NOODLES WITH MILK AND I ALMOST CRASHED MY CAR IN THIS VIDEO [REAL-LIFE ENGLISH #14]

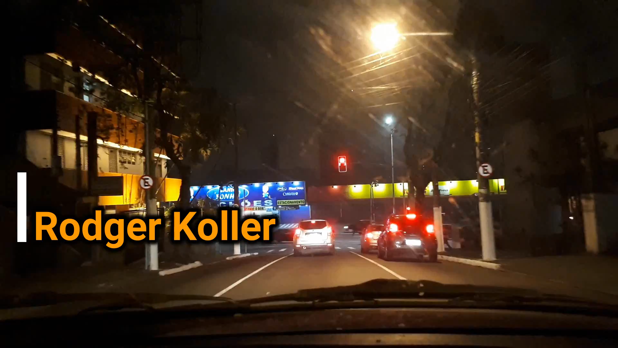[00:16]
life English and it is exactly 23 to 8 p.m.
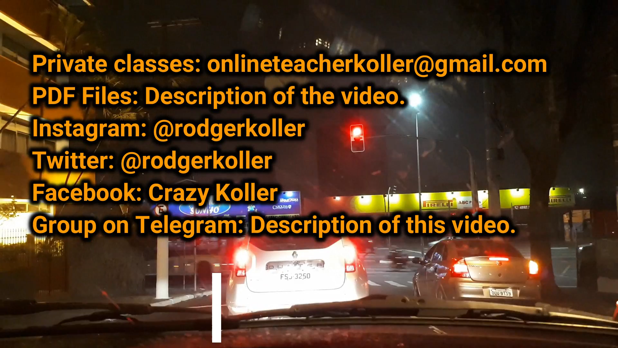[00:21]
right now I'm driving my car right now with my girlfriend she's here right by my side and we're going to restaurant we haven't made up our minds about where to go to exactly but it would probably be either Japanese food or
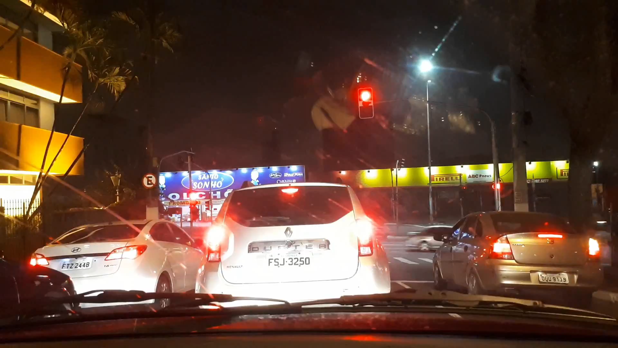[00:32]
Italian food I'm not sure where we'll eat but I know one thing for sure we are starving I'm driving to the mall right now to the shopping
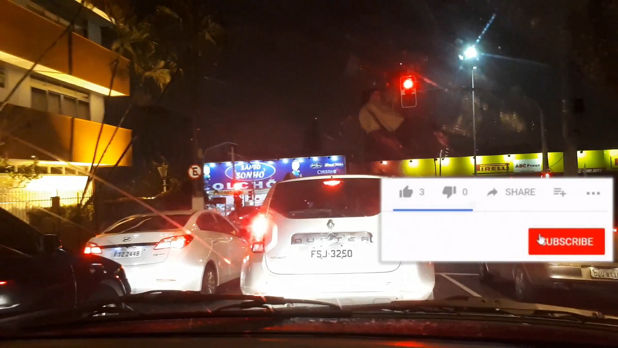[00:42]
center we definitely think of a good place to eat before getting there